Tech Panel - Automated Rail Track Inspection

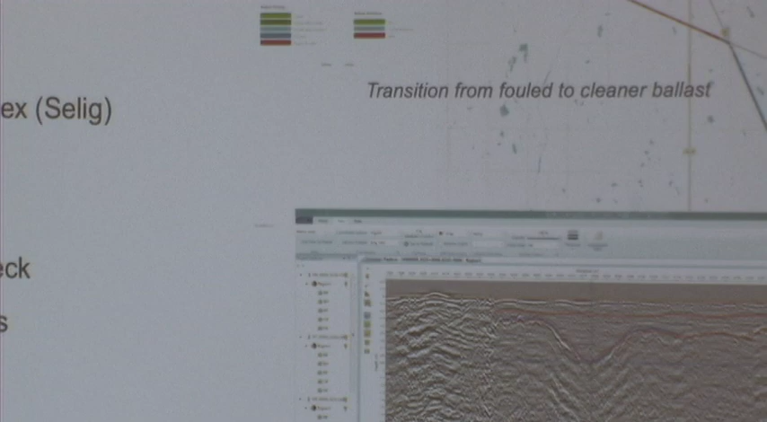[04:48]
Moving on from the machine vision to the ground penetrating radar, what we're measuring with this is the depth of the ballast,